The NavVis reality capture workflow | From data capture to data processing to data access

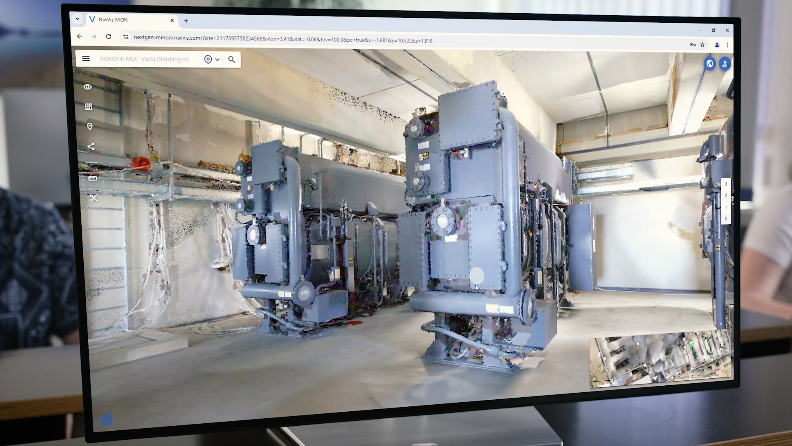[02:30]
Data can be automatically anonymized for GDPR compliance with person-blurring functionality in point clouds and panoramic images.